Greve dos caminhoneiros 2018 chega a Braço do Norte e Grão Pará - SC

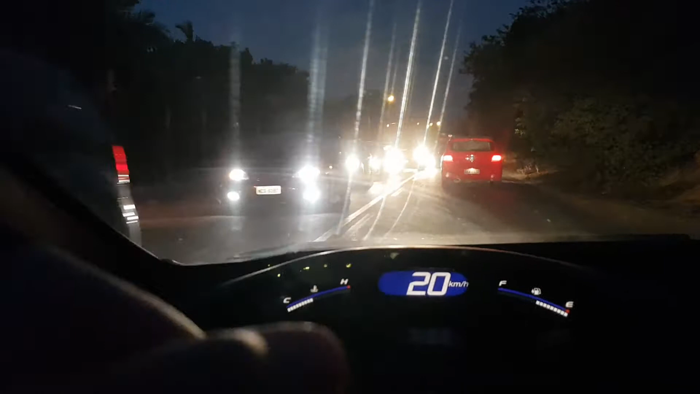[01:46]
Acho melhor vocês dar um jeito nisso, governo, porque olha só, se uma cidadezinha de interior como essa
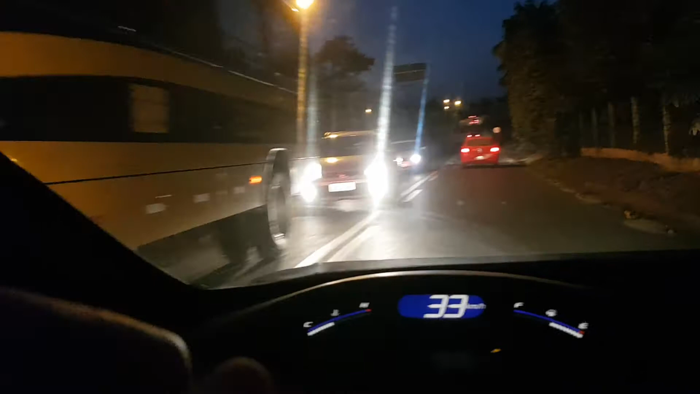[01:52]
já começou a dar isso, imagina a cidade maior. Eu consegui passar relativamente rápido.